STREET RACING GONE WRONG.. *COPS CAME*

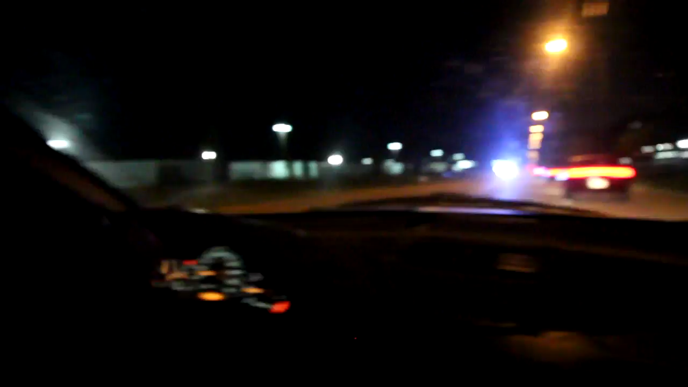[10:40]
No, they literally just stay there. They literally just do that just to make us leave. Oh my God. I don't know if they can see that. Can you guys see that? His exhaust fell off. Oh my God! Shout out to Max for the welding skills.